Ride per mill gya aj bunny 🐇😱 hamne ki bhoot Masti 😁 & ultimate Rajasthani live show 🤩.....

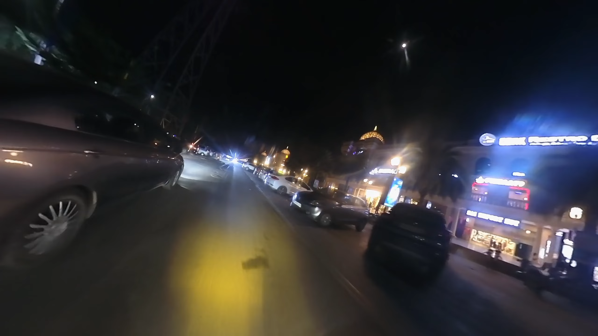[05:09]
और भाई ये जो व्यू देख रहे हो इंस्टा 360 के X3 से आप व्यू देख पा रहे हो,
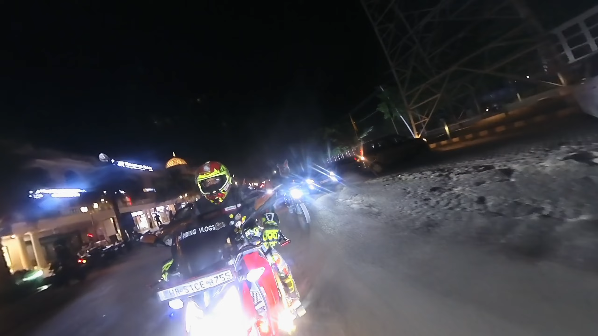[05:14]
जो कि लगा है सेल्फी स्टिक में और बाइक के एकदम आगे लगा हुआ है ये कैमरा,
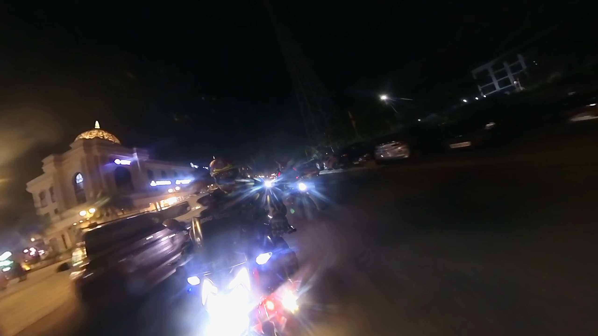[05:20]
जिसे आप देख ही नहीं सकते कैमरा कहाँ है कहाँ नहीं है, बट आपको व्यू दिखेगा।